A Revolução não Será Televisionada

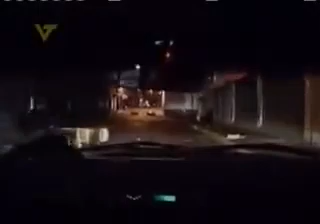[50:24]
Vimos toda la información por aquí, es completamente normal, la gente está al parecer durmiendo y todo está muy tranquilo.